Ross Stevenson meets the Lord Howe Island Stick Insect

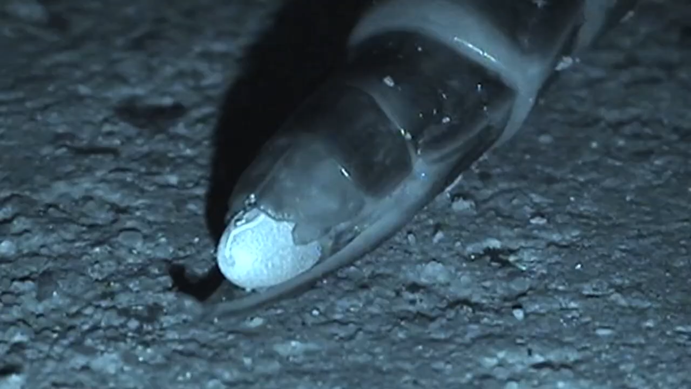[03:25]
So all we have here is a female and you can see at the bottom she has this nice ovipositor here.